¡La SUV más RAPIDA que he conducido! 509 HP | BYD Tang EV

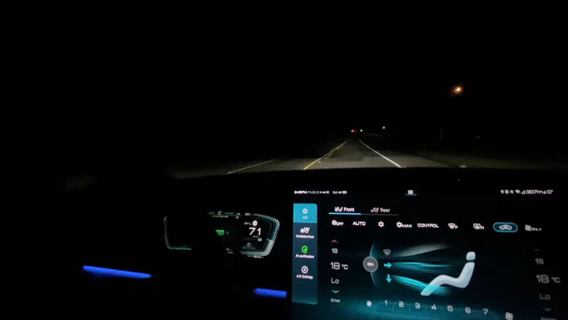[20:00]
está espectacular, pero cuando queremos manejar de noche, que mucha gente conduce de noche en carretera,
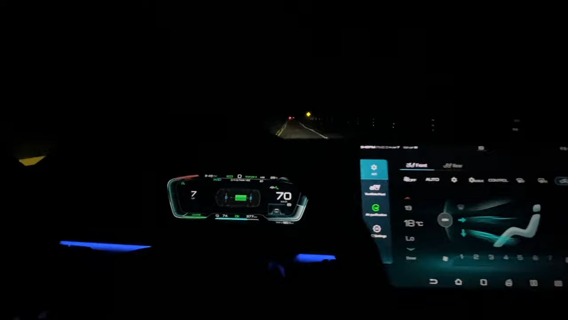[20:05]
realmente la visibilidad es poca,
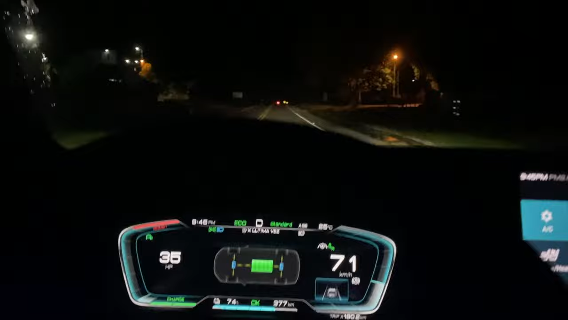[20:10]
están las luces alumbrando muy hacia el piso, no encontré realmente ninguna opción para grabarle las luces,
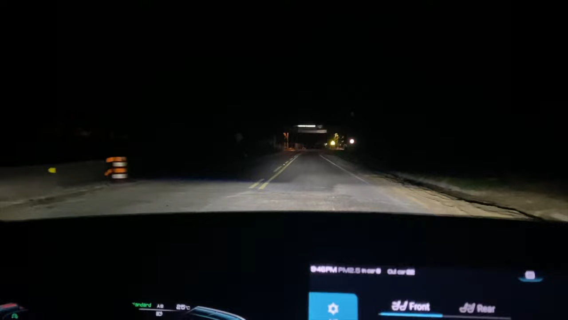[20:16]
supongo yo que son de fábrica, o no sé, vuelvo y digo, no sé si será esta unidad, pero al momento de colocar las luces altas, tampoco tenemos una visual tan amplia,